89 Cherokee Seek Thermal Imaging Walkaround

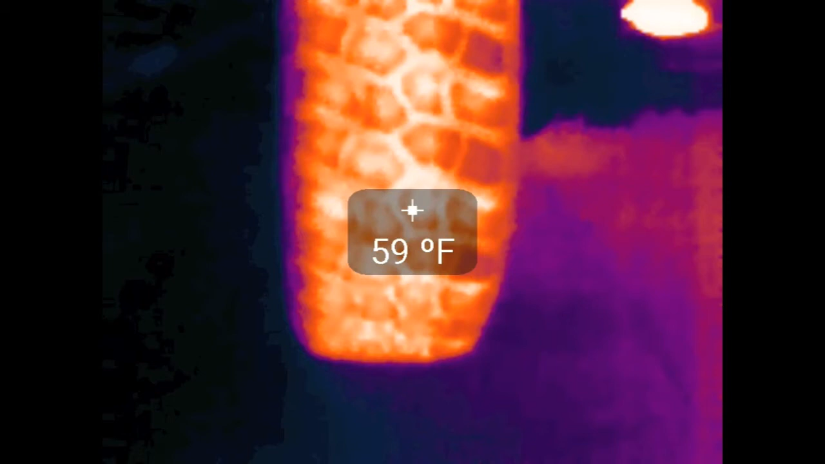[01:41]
On screen: spot 59°F
See the contact pattern and the wear and whatnot for a short-time drive or whatever.
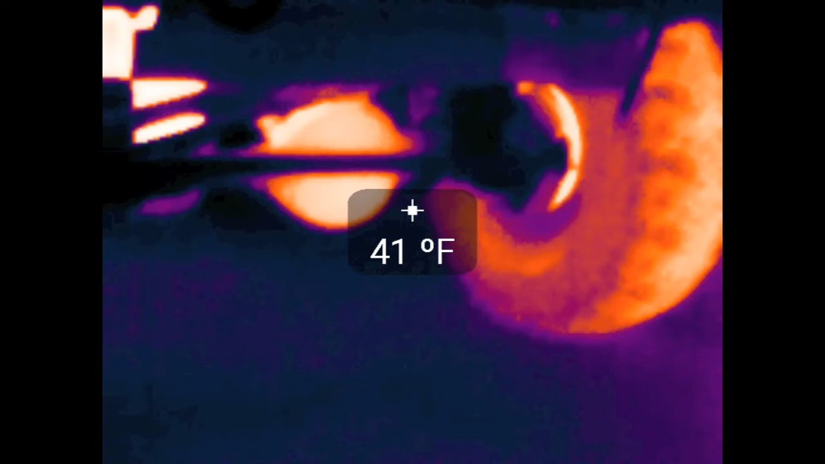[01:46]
On screen: spot 41°F
But if you come over to the underneath, you can actually see the differential is quite warm for how cold it is outside.
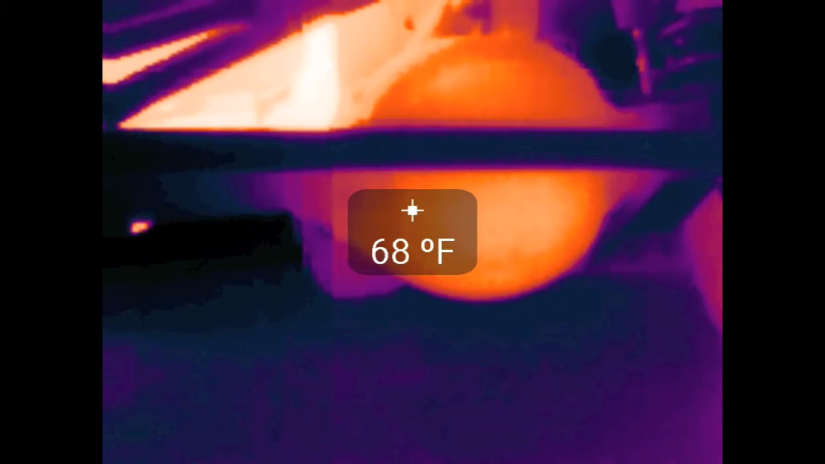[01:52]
On screen: spot 68°F
68, 70 degrees. I guess all that fluid, you know, getting smashed around all day through those gears really warms them up. You can see the exhaust and the engine and everything like that.
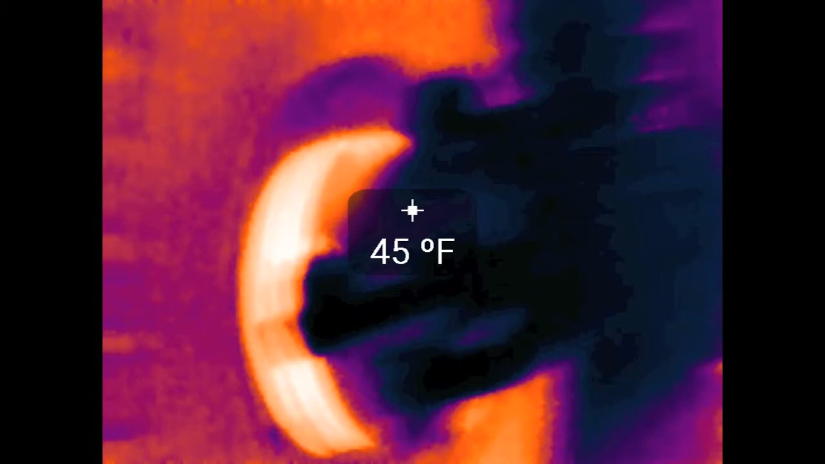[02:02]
On screen: spot 45°F
It's kind of warm. You'd expect. You can see the back of the rotor over here.
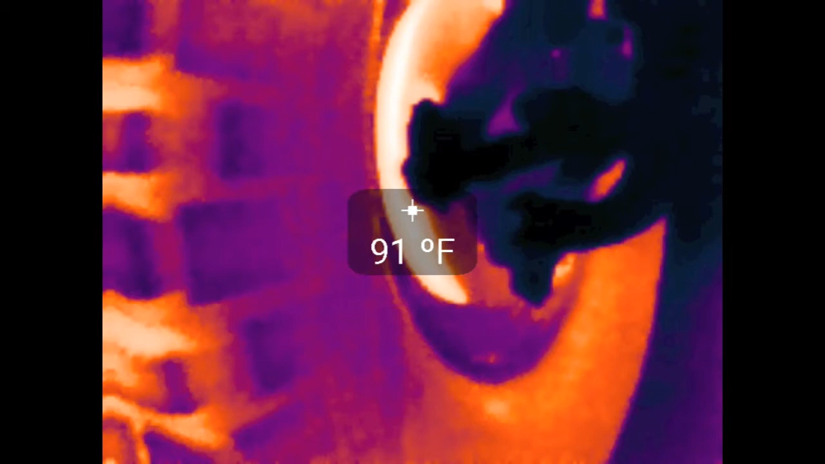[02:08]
On screen: spot 91°F
It's anywhere from 80 to 90 degrees. So not as hot as I was expecting, honestly.
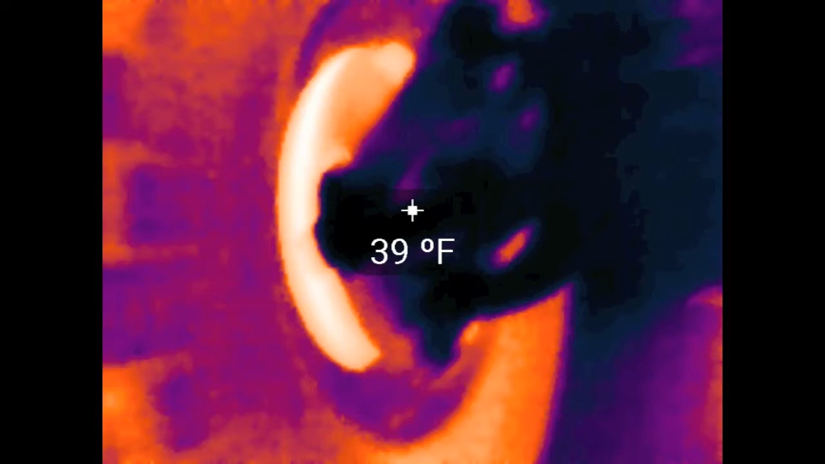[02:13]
On screen: spot 39°F
So I guess if you really had to, you could pick it up or touch it. It's not like it's going to burn you. It's warm. That's for sure.
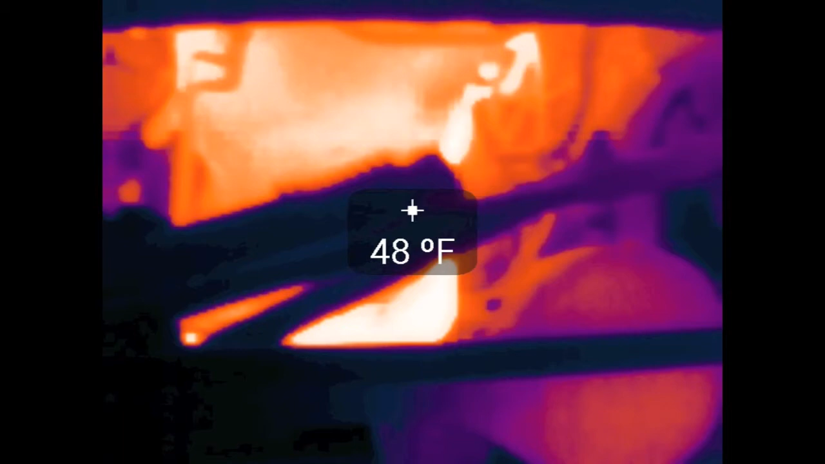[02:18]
On screen: spot 48°F
You can see the steering components and the steering stabilizer is actually cold. I thought that was interesting.
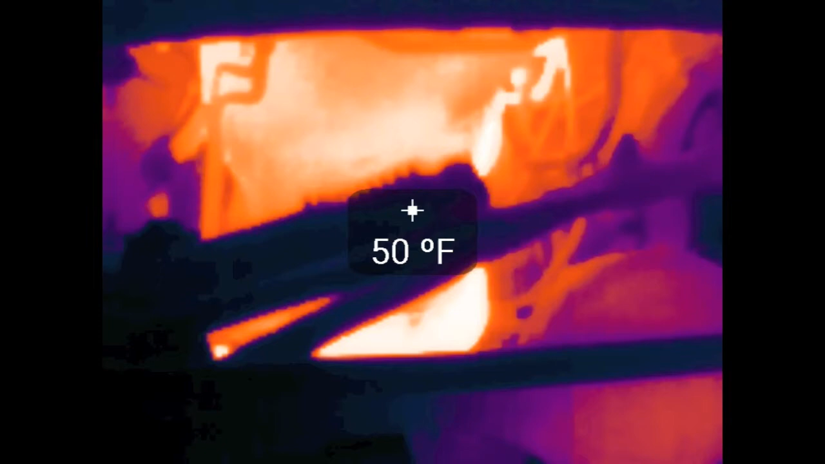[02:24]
On screen: spot 50°F
I guess I wasn't really using that much of the steering. So it wasn't able to warm.
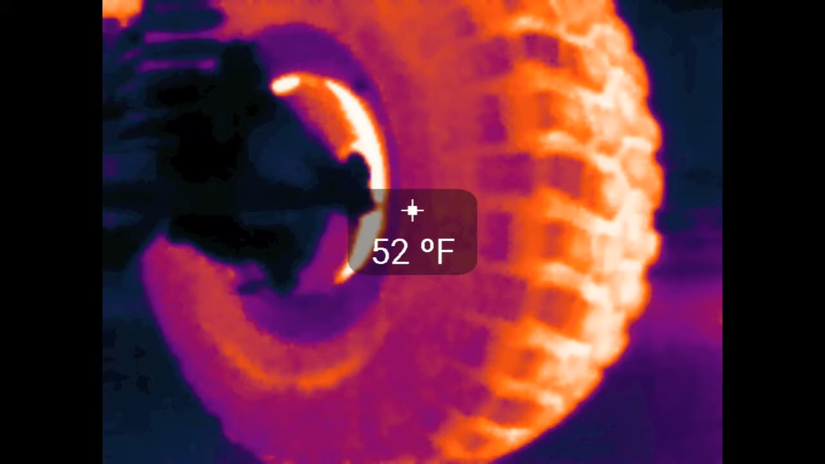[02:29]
On screen: spot 52°F
But maybe if you're, you know, pre-running in the desert or something, your shocks might get a little bit warmer.
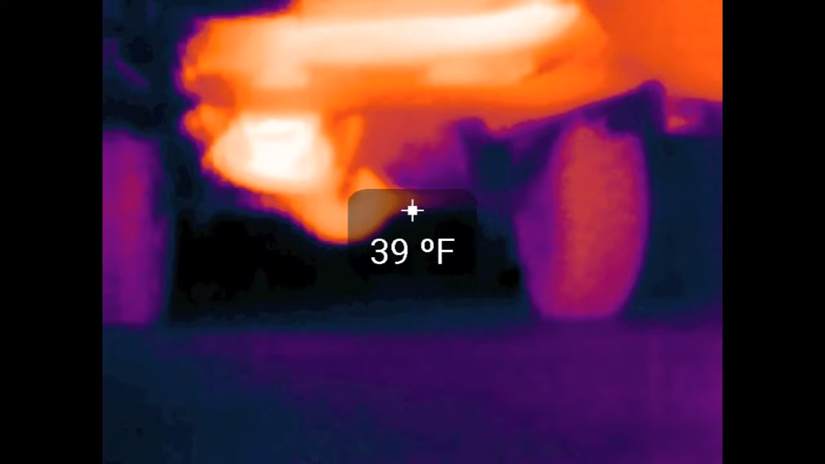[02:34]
On screen: spot 39°F
And if you look underneath, you can see the exhaust and the floorboards and everything like that.
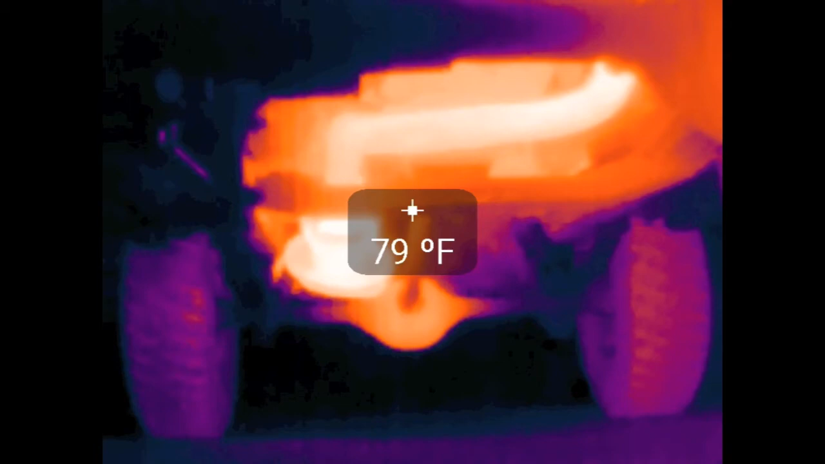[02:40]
On screen: spot 79°F
And if you look carefully, you can actually see that the rear drive shaft is warm, too. That's kind of cool. Come over on this side. Get a better look at the exhaust. Crawl underneath here. Let me get positioned.
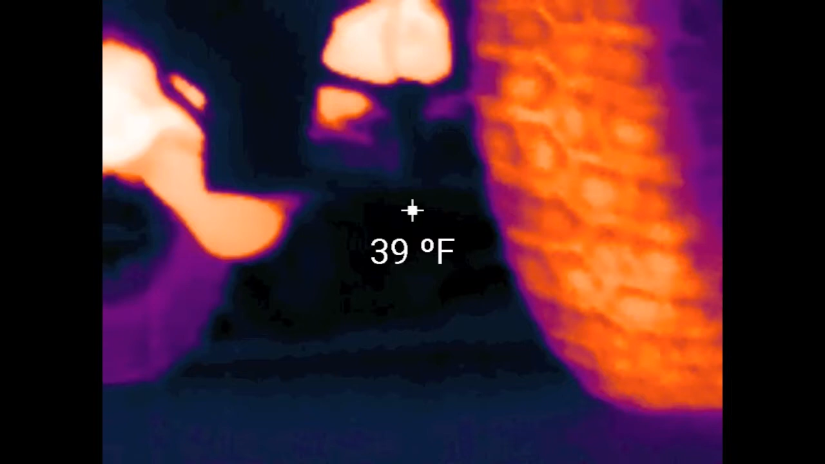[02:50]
On screen: spot 39°F
So you can see the exhaust pipe anywhere from 230 degrees or so on from the front and cooling down.
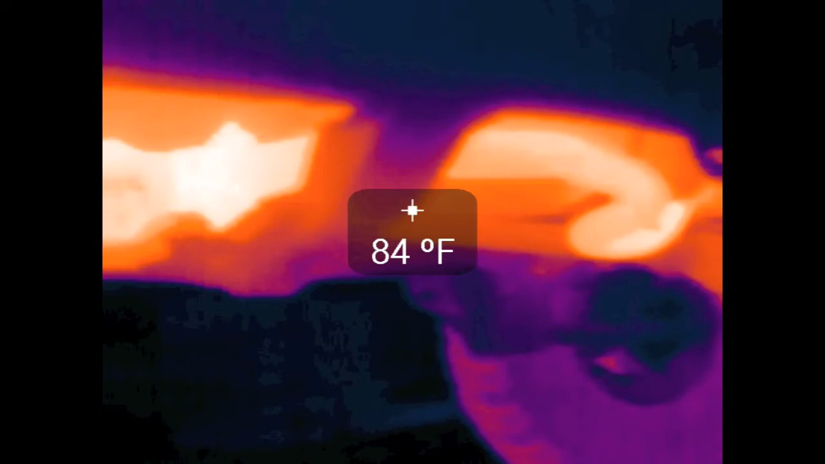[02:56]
On screen: spot 84°F
You get closer to the catalytic converter. It's close to 290 on the pipe.
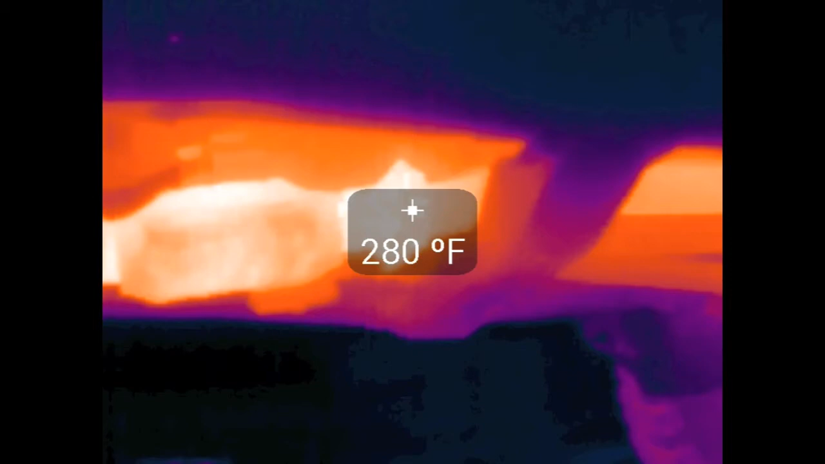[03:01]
On screen: spot 280°F
Now when I mounted this thing, I put the heat shield on upside down so the heat shield's facing the ground. So that's why it's reading a little cold.
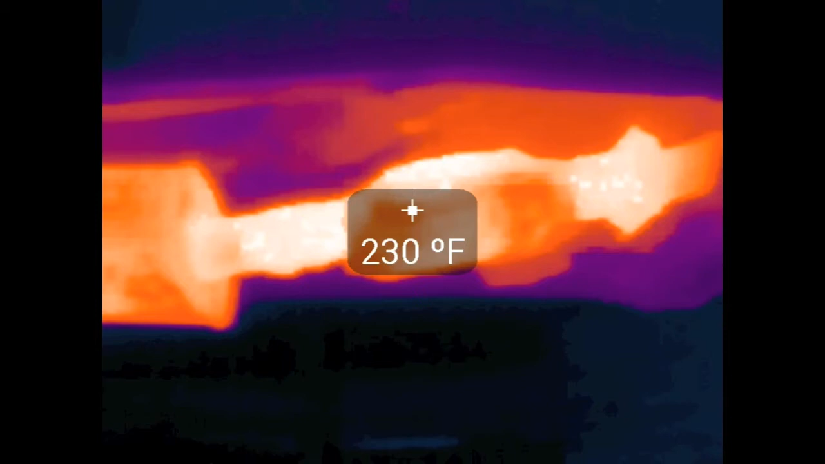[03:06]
On screen: spot 230°F
You can see a clip there where it's showing almost 300. So it's kind of warm.
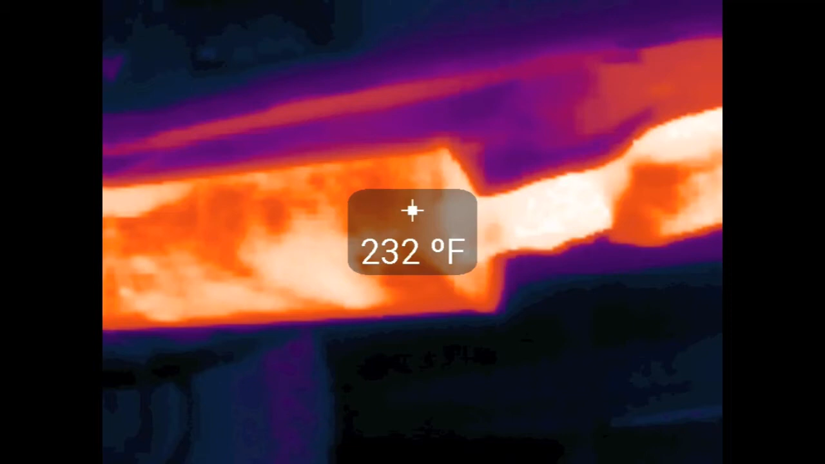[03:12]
On screen: spot 232°F
Come back towards the muffler. And it's a little cooler. I don't know if there's, like, mud or dirt on it or something or it's rusting out or whatnot.
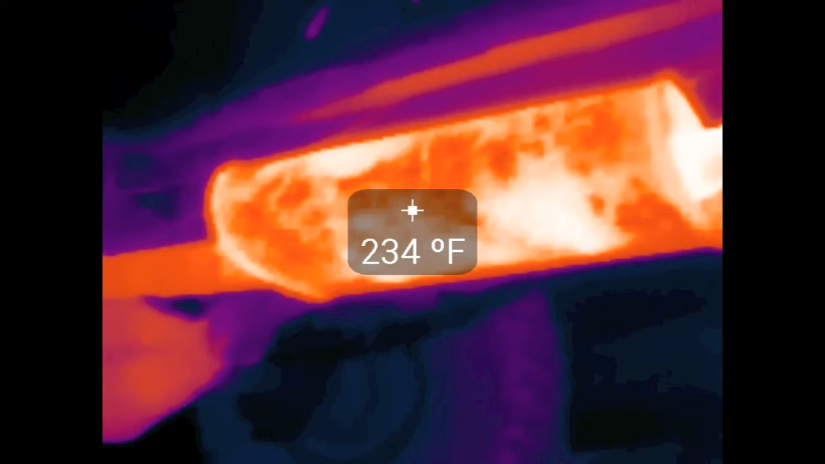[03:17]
On screen: spot 234°F
But the pattern on there is kind of cool. You can see when you get towards the back, it cools down.
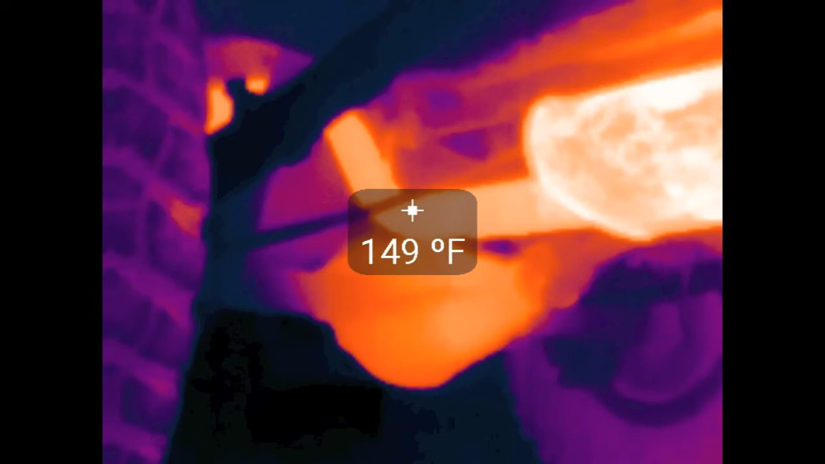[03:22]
On screen: spot 149°F
So let's hop inside and take a look.